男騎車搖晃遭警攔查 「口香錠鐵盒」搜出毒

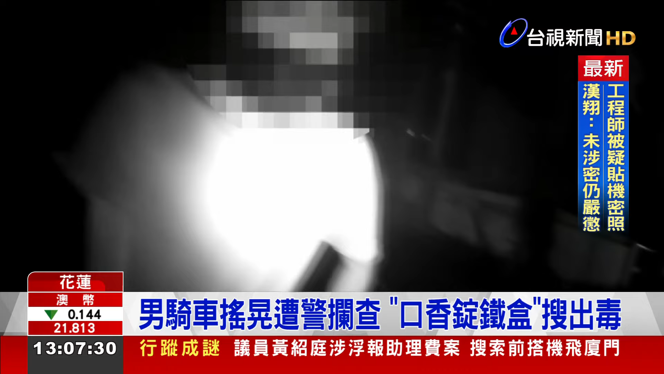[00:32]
回話結結巴巴堅稱自己身上沒有危禁品車尾燈裡面有嗎沒有啦 另外包包啦打開我看看沒問題啦你不要緊張聽到關鍵詞 男子緊張到發抖打開車廂 現是反折裡面的隨身袋借著右手拿出香菸坐手把可疑物品藏在身後東西 殺出來這是什麼有啊這是什麼油啊什麼男子怪異行徑 遠景都看在眼裡不斷追問之下男子這才繳出東西坦承鐵盒裡裝的是安非